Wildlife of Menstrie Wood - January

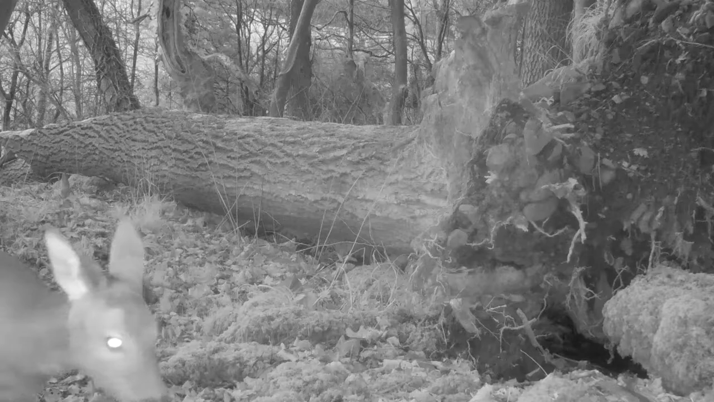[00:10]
this footage was shot in the month of January 2022 and we start off with roe deers lots of roe deer walking past the camera this month and it's probably about the second most common thing
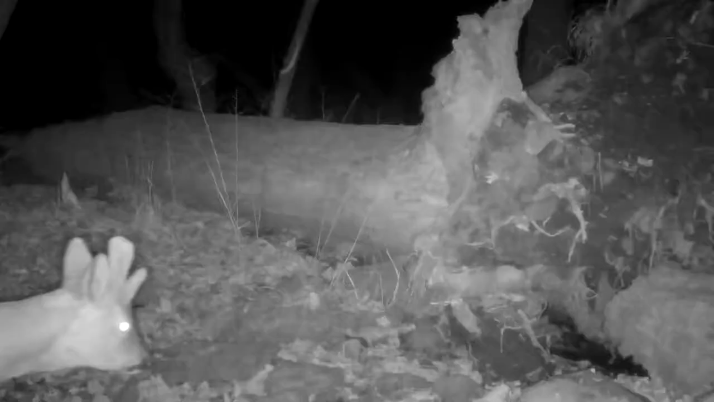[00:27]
after grey squirrel that I see on the camera since
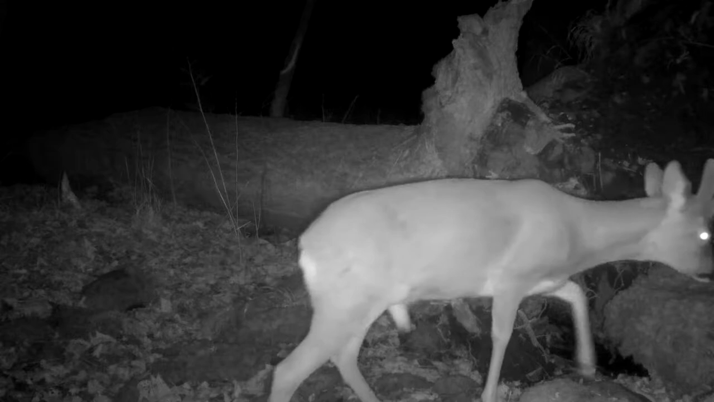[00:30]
I set it up and they come by
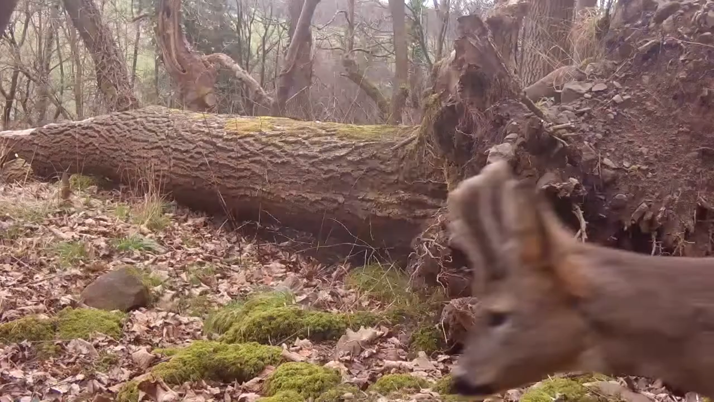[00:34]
at night and also during the day and this one growing some new antlers by the looks of it
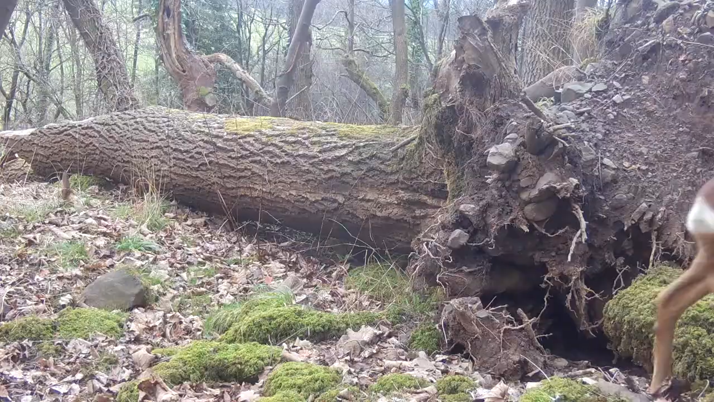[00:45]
great to see a fox coming past a couple of times its
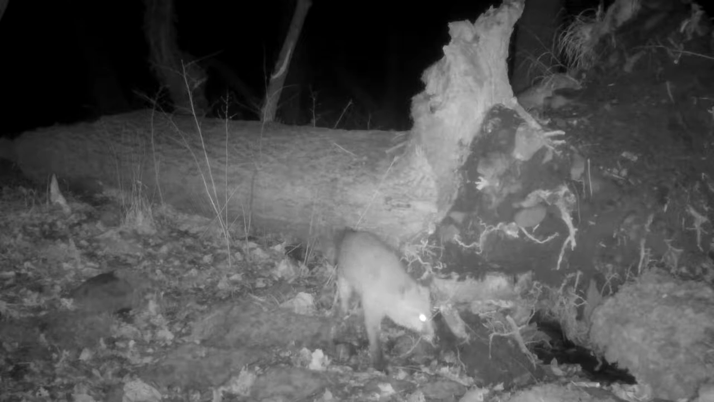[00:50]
eyes really bright having a good sniff around go on jump jump lovely eyes of a fox and in the camera like torch beams jump
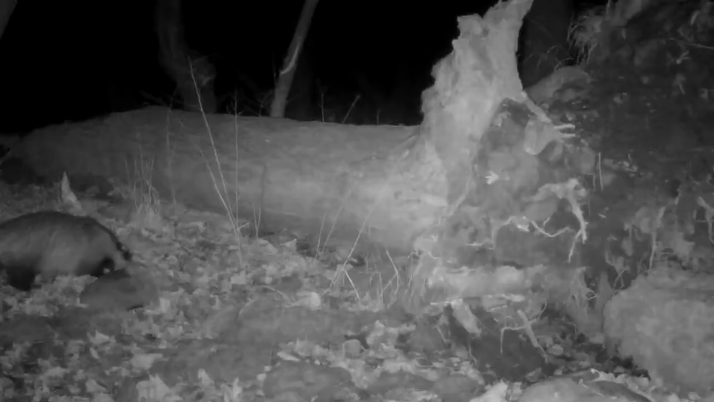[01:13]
oh and a badger and the badgers aren't very active this time of year don't see them much on the camera but they don't hibernate they just are very inactive and are out less so and a pine martin great to see a pine martin in January I've seen them a few times last year and I'm especially excited about pine martins they've been persecuted a lot
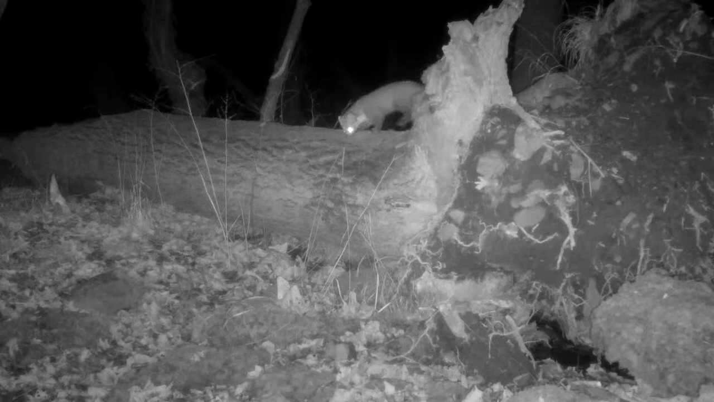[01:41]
so their numbers are really low but they're coming back and they are battling against these things and